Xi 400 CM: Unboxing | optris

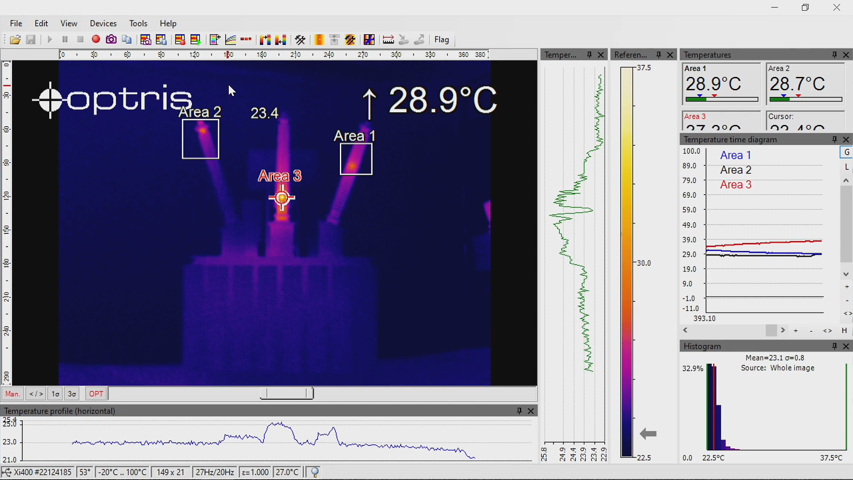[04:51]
To export the infrared camera image from the PixConnect software to the software iSpy we have to activate the web server. Go to the tab External Communication and activate the item web server.
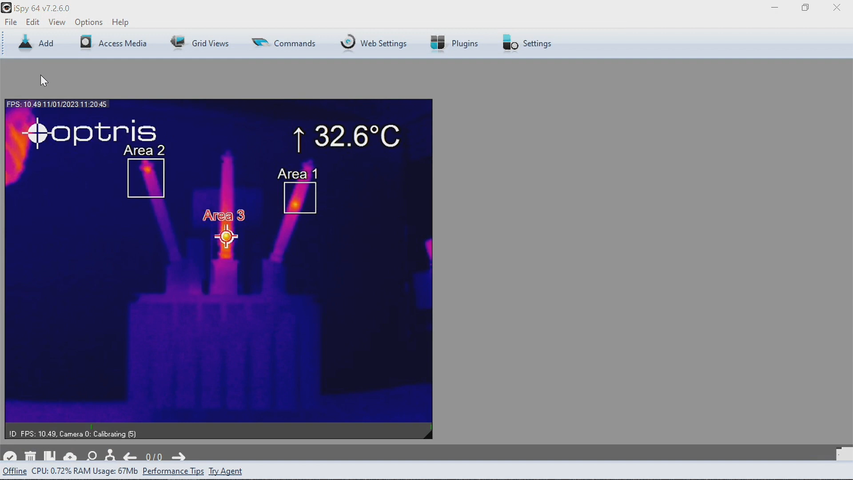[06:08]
On the tab Local devices select the maximum video resolution of 1280 x 720 pixels for the visual camera.
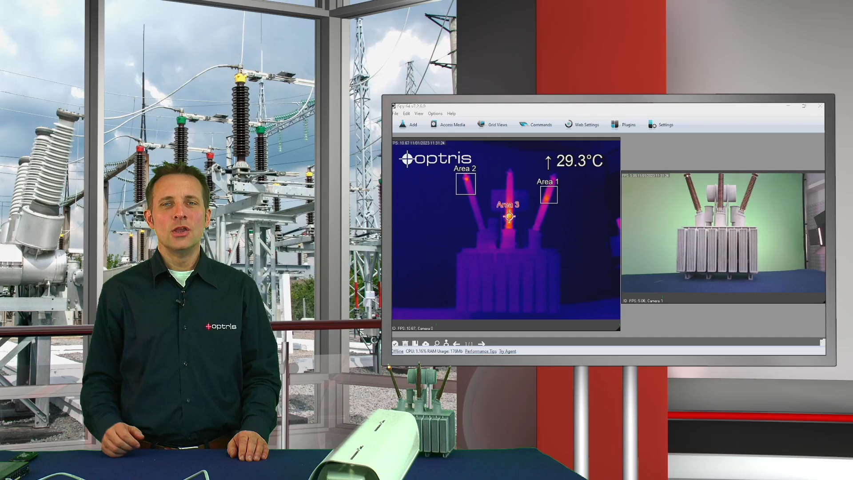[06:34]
You have the possibility to start automatically the software iSpy with all camera images after a restart of the PC. For more information see our iSpy installation manual. With the software iSpy you have now the possibility to see and organize the infrared image and the visual image in one screen. Alternatively, you can also use other monitoring software tools. Keep track of all situations at all times and everywhere with the new XI400 condition monitoring system. Now available.